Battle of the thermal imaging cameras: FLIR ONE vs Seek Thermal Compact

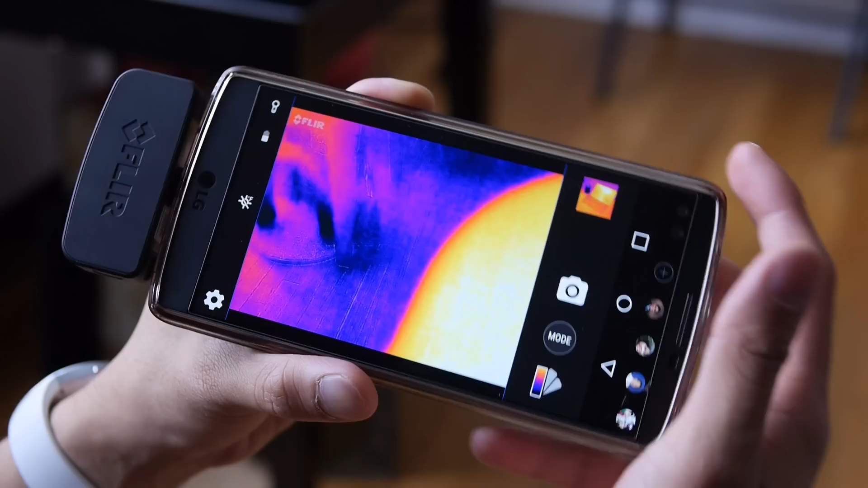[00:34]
spots in the frame and the cool thing about
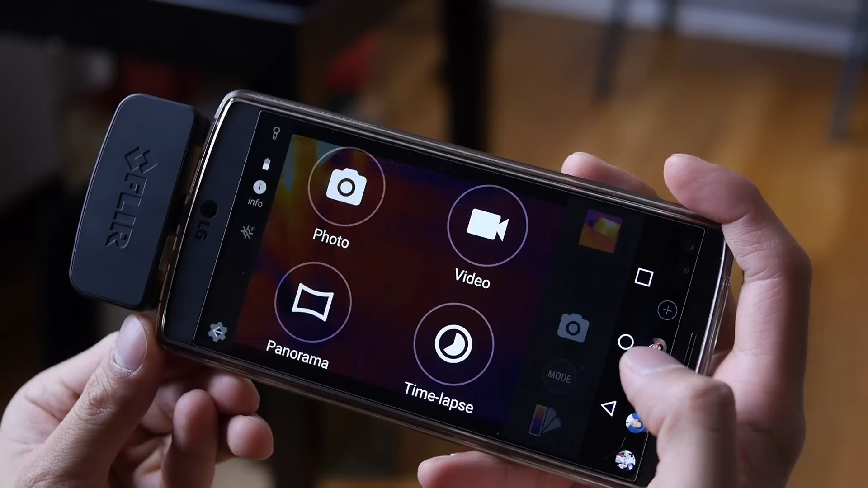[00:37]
is that you're able to see through the darkness so in the dark you could see stuff in front of you with the camera and your smartphone
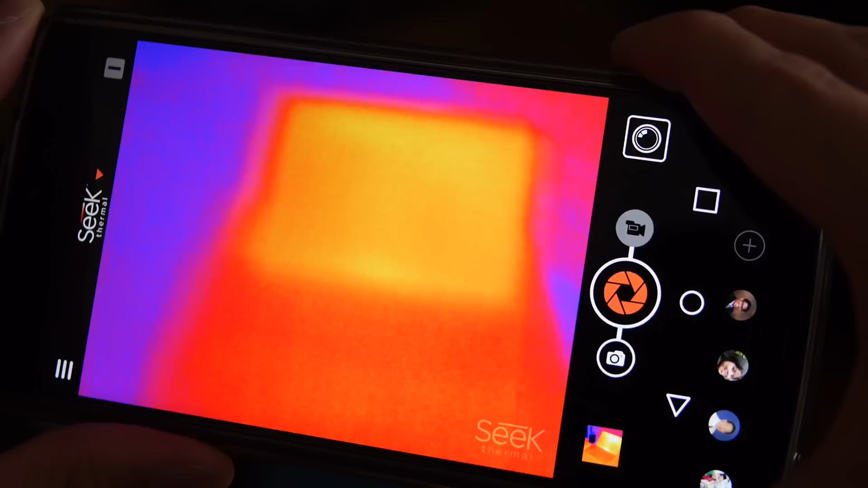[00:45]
and you can even see different types of heat signatures and there's a lot of case
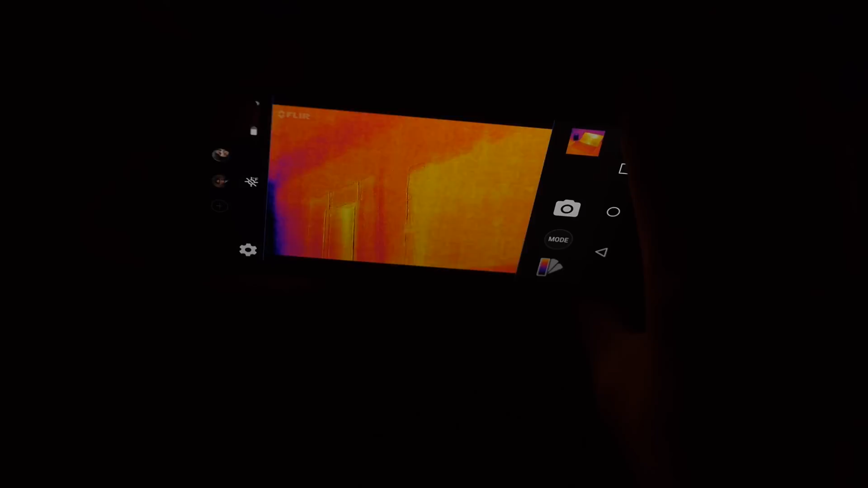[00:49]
uses for them for example you see piping behind walls
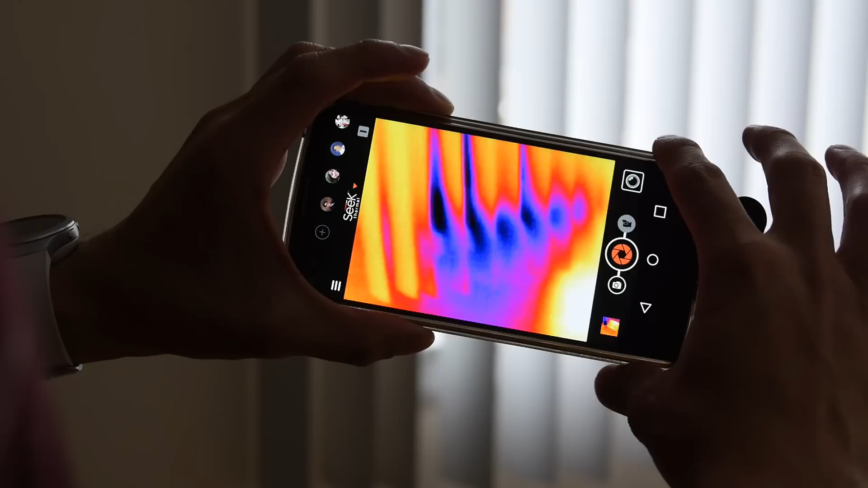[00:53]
you could see a draft that might be coming through a house due to poorly installed window
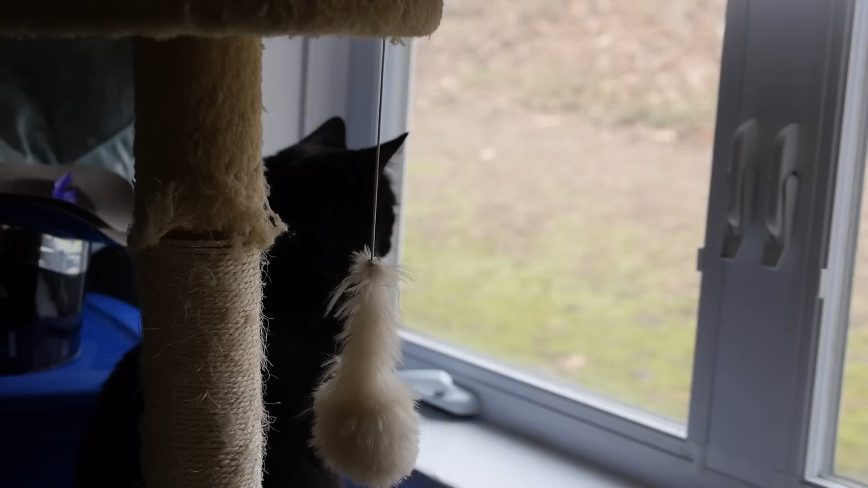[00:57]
and if you're hunting the wild you could even see some of the animals there that you wouldn't see otherwise
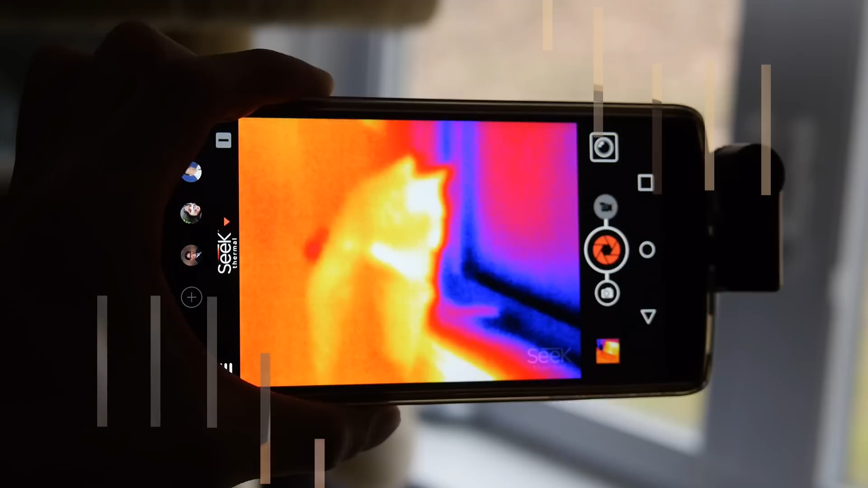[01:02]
okay let's talk about the first one here the FLIR ONE camera the best part
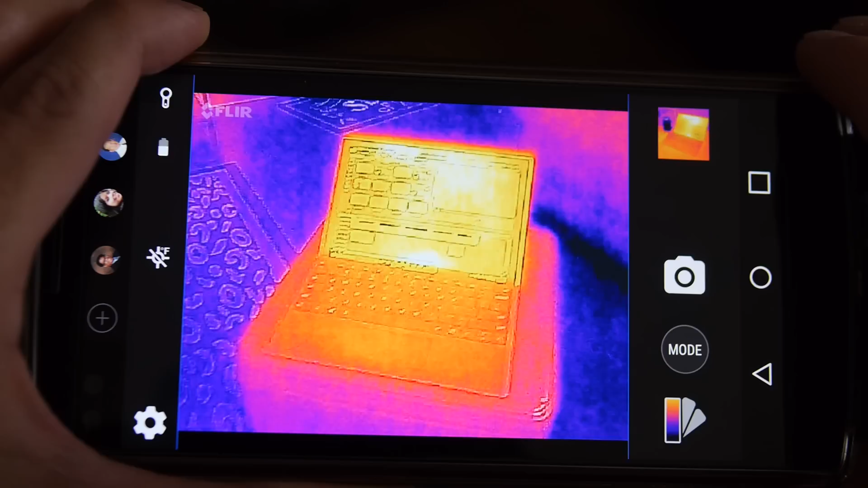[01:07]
about it is that has superior image quality and produces finer details thanks to its two camera configuration
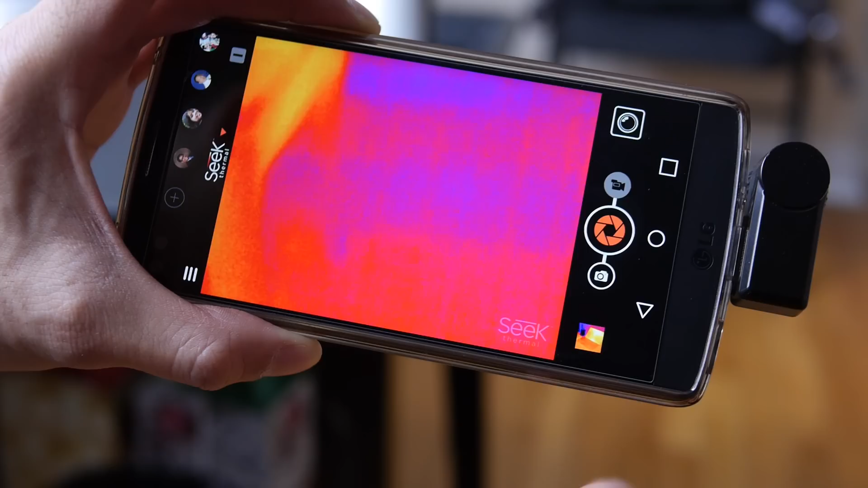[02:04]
also slower with its thermal analyzing it's always constantly clicking to readjust and there's not as many shooting
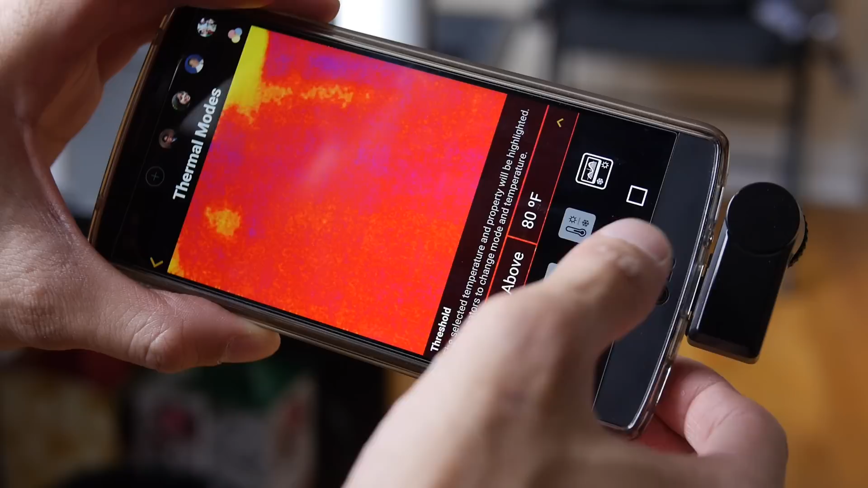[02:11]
modes either that's pretty cool that you could use both cameras to measure heat signatures in a scene there's a lot of case usage for them but at the end of the day if you're going to spend 250
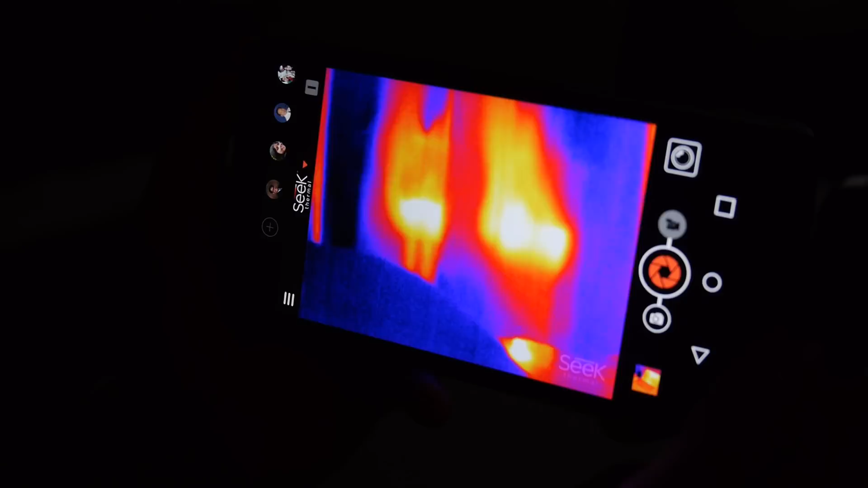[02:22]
dollars you might as well put it into the flare one
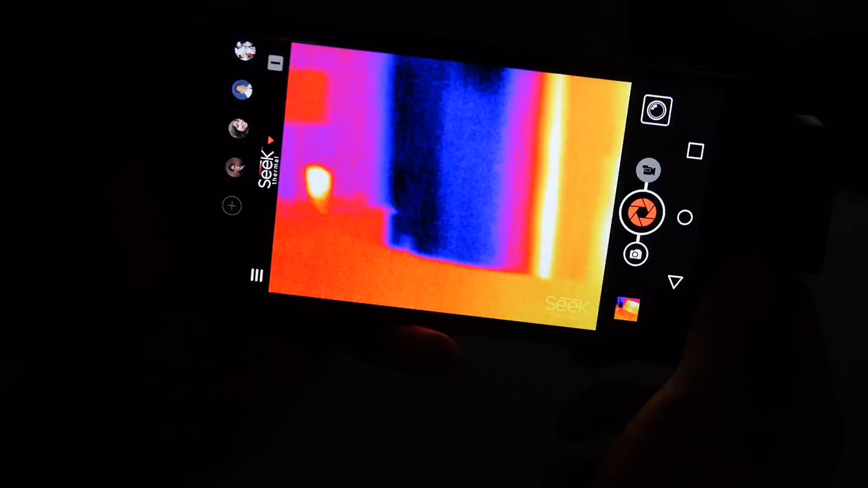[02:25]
because it has superior image quality that's unrivaled and on top of that you have a wider field of view the one with the seek thermal compact is a little bit more narrow so you don't capture as much of the scene